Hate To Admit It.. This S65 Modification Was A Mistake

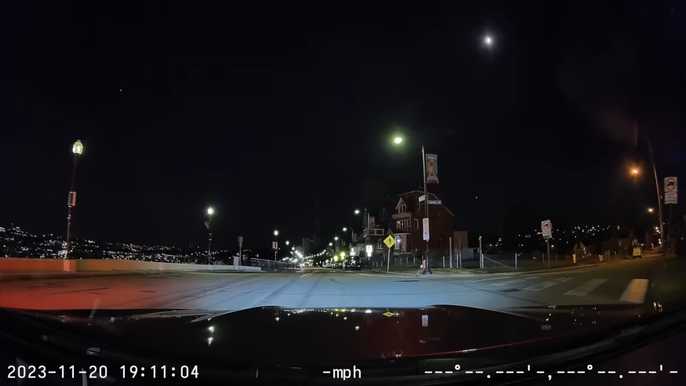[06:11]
aperture so it just takes in light even better as you guys can see her from this footage it's just crisp and clear you can easily see license plates if someone does something shady in traffic while you're driving at night but again back to the safety aspect check